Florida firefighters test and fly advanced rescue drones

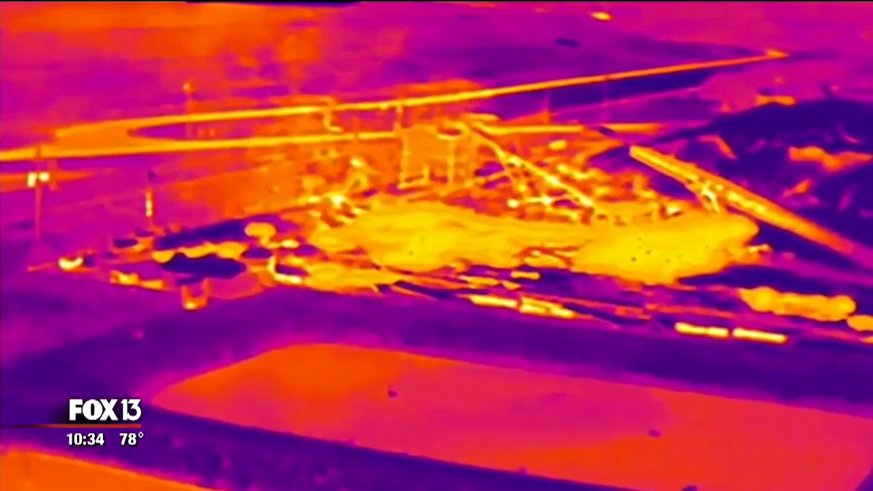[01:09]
A thermal camera revealed hot spots, and an air monitoring device kept track of the smoke plume, aiding first responders on the ground.